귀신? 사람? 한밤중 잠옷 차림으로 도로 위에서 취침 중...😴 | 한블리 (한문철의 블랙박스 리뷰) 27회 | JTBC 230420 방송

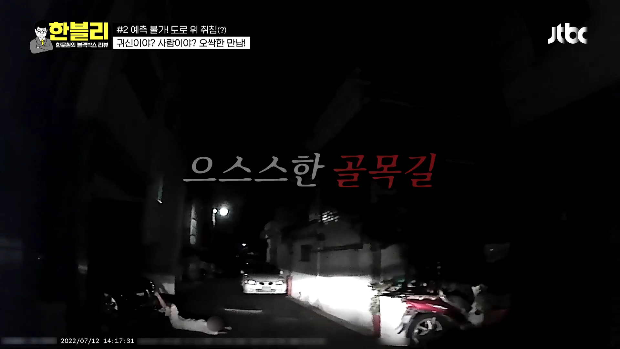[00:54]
뭐야? 우와 이게 뭐야? 아니, 우와. 여자가 발을 올려요? 여자가 잠옷 입고 에? 누워 있어요. 뭐야 저게?